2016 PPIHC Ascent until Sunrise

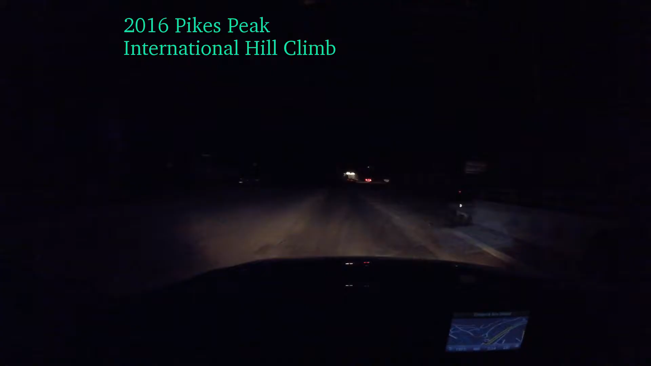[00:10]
It is 2.15. Oh my god. It is 2.15 in the morning. And we're nowhere near the toll gate.
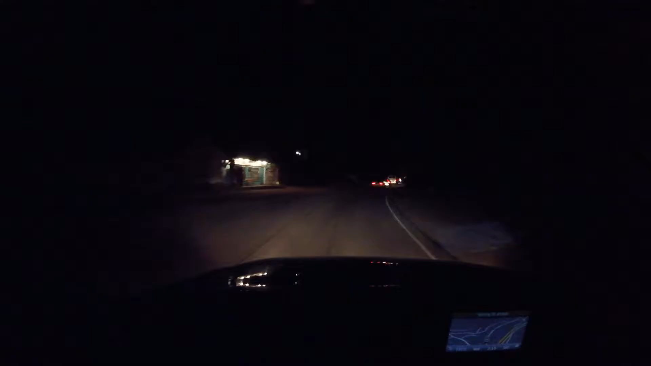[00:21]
Oh no. Oh no. Good thing I left early.
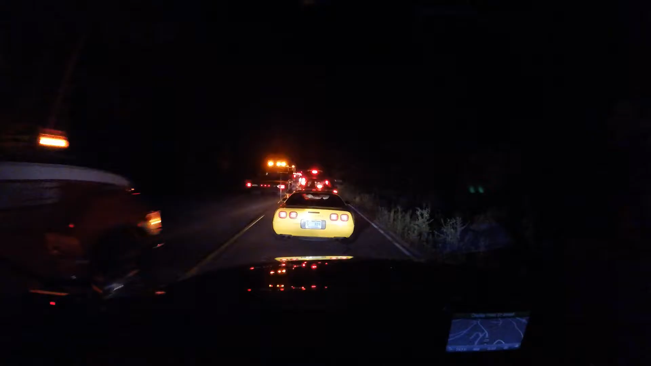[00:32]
I don't know that anybody's going to wreck their little cars on the mountain today. But if they do, we have plenty of wreckers lined up. Alright, race fans. We're past the toll gate and going up America's mountain for the 100th anniversary of the Pegs Peak International Hell Climb. Woohoo! Good luck, everybody. I can't say I have it all to myself, but I don't see another car, do you?
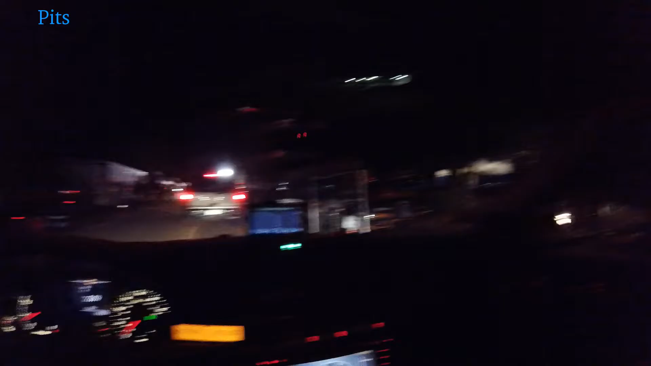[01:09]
There's some bike pits, there's a car, and some people,
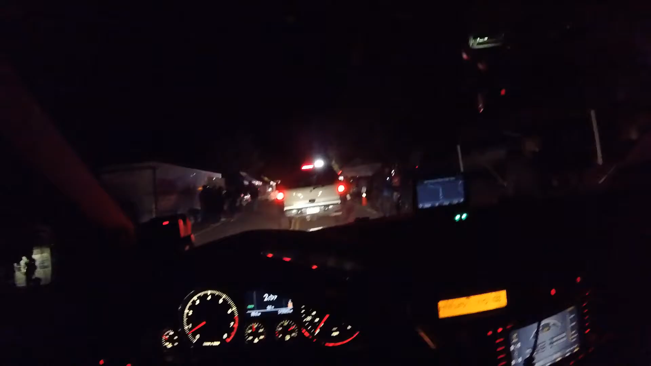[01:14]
and stuff like that. Man, I cannot... It is 3 a.m.
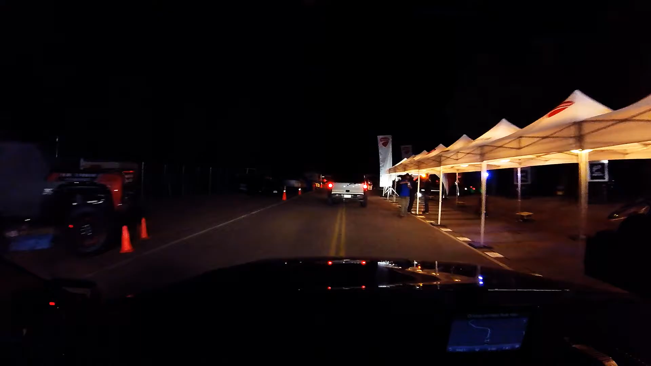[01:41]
Oh, that race gas smells so good. Woohoo! Good luck, racers. Well, right now it's just me.
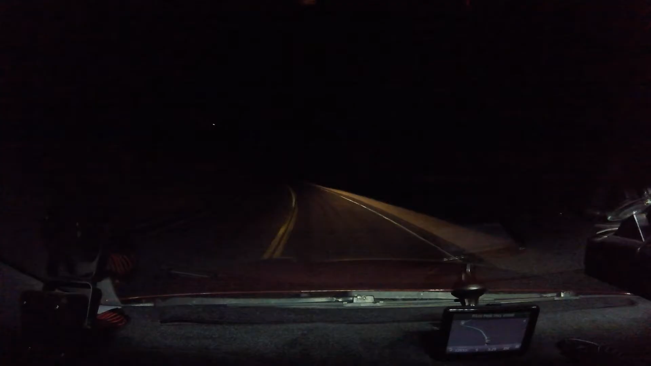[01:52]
Just left Devil's Playground. Headed up to 18 miles. Well, okay, everybody. We are set up.
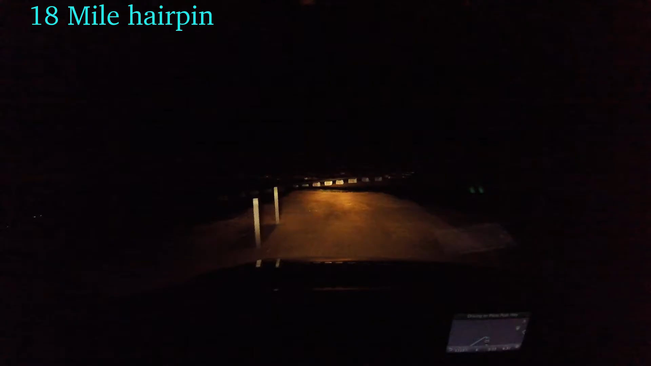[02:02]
Not quite completely, but we will be.